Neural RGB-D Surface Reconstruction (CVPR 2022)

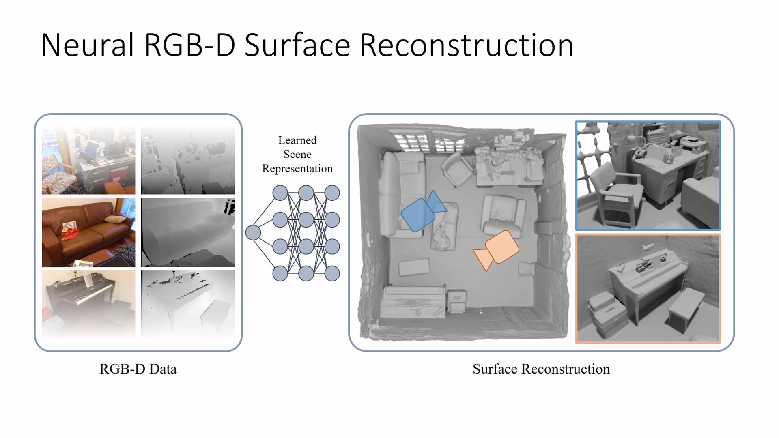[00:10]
Given a set of input RGB and depth images, our method optimizes a multilayer perceptron to store a scene representation in the form of a sign-distance field. The optimization procedure begins by shooting rays through pixels sampled randomly from the input dataset.
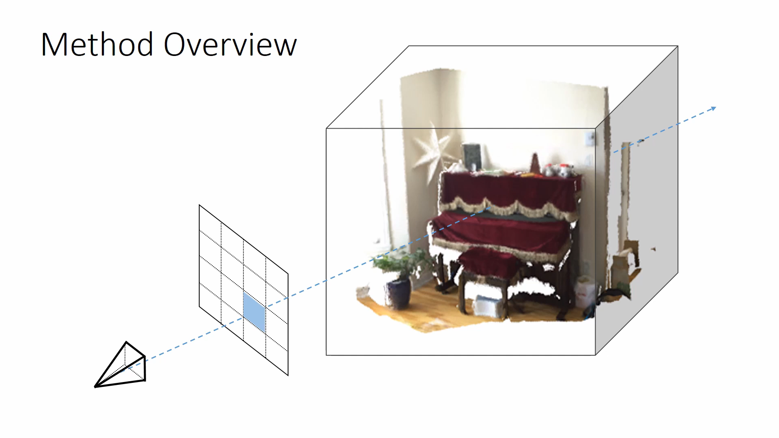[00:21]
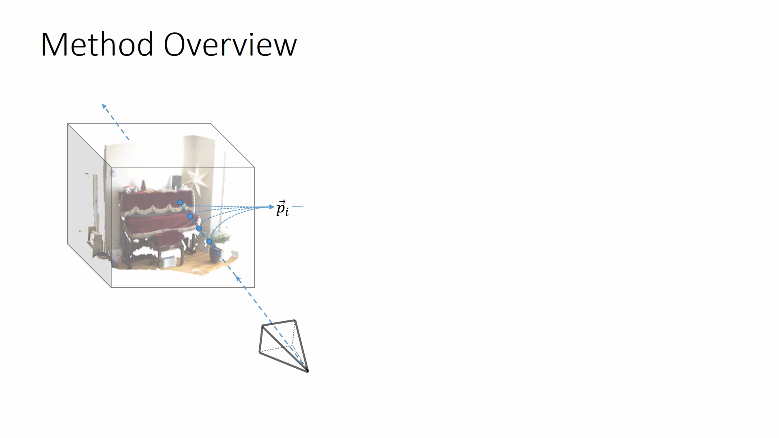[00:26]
These points are first encoded with a positional encoding and then given as input into an MLP, which predicts a sign-distance value for each point.
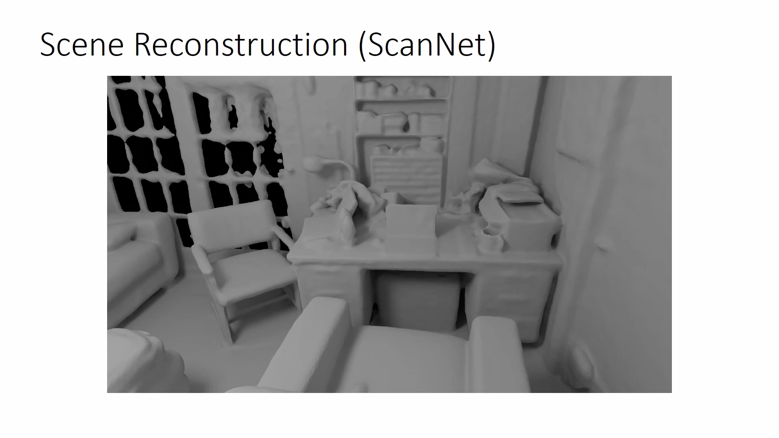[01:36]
Our method is able to accurately reconstruct scenes from the ScanNet dataset.
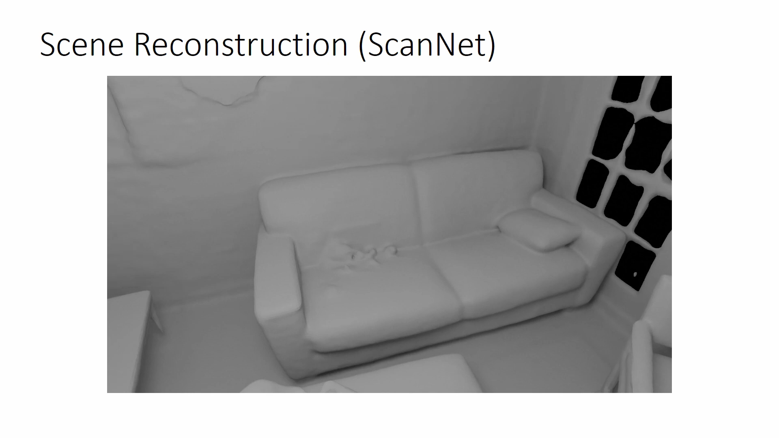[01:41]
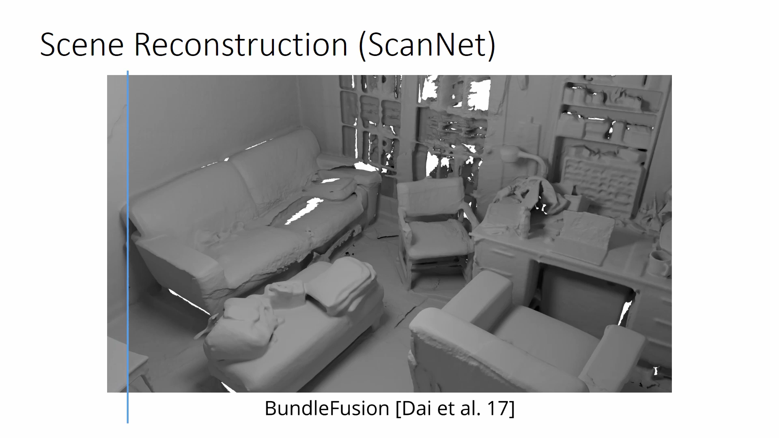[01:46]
Compared to the original BundleFusion reconstructions, we achieve an overall better alignment of geometry.
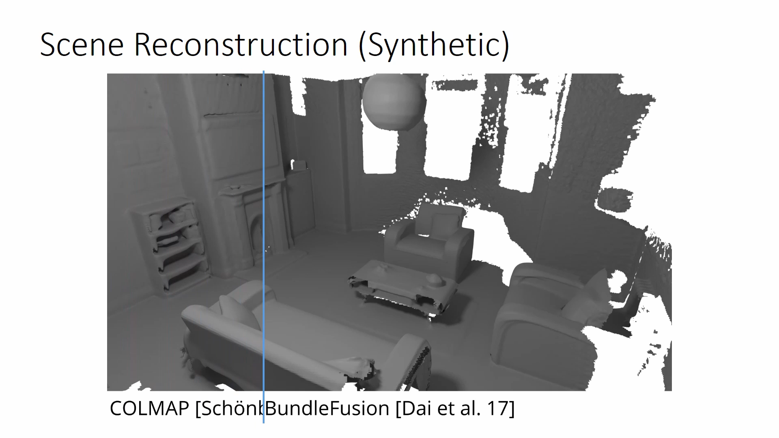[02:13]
We also evaluate our method on a synthetic scene for which ground truth geometry and camera poses are available.
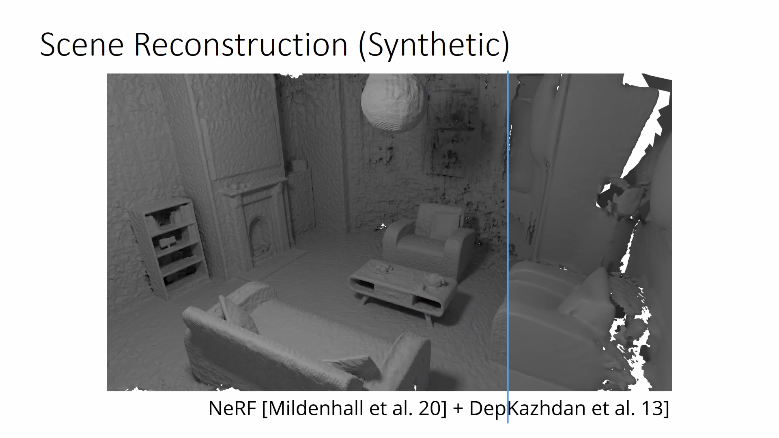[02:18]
We refer the viewer to our paper for a numerical comparison to other methods.
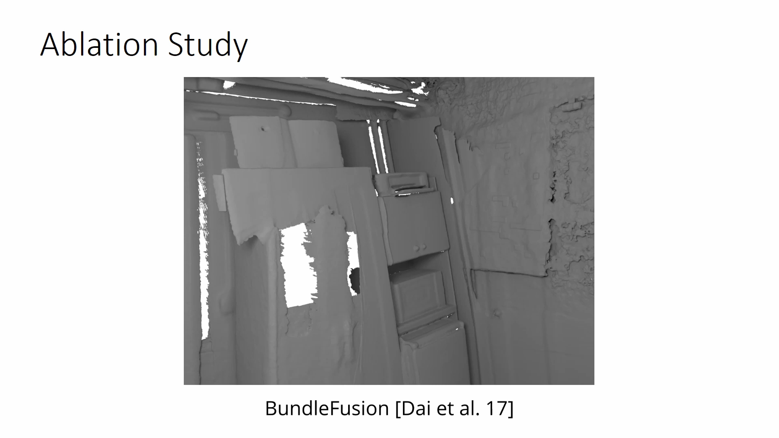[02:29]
We justify our choice to use a sign distance over a radiance field in an ablation study.
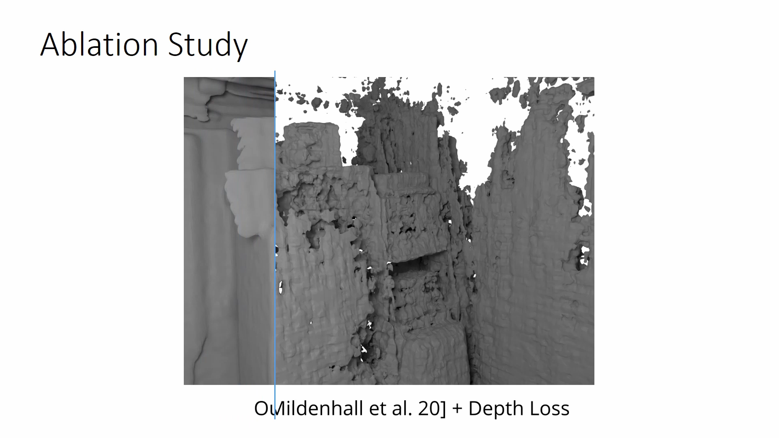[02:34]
A neural radiance field is trained with an additional loss between the expected ray termination distance and the observed depth.
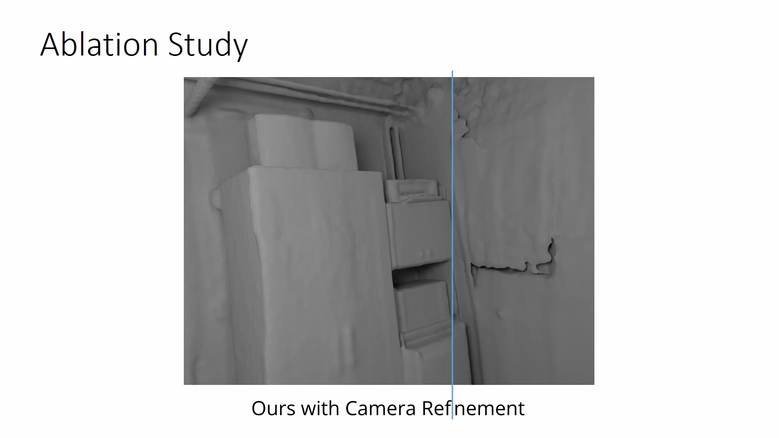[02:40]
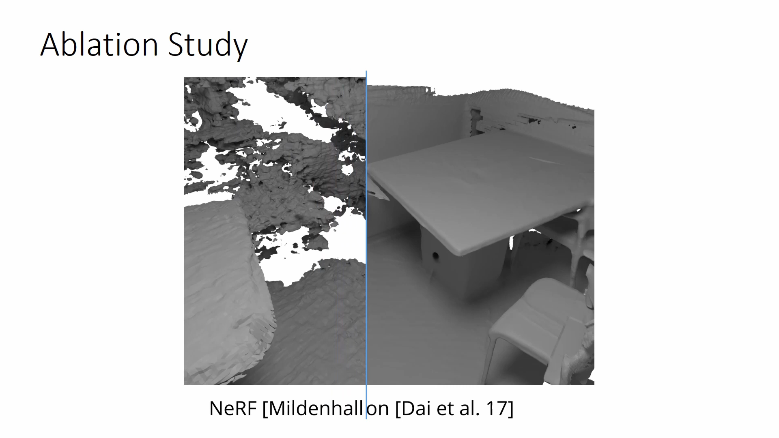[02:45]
In spite of this, density values of the radiance field remain too noisy to extract a smooth mesh.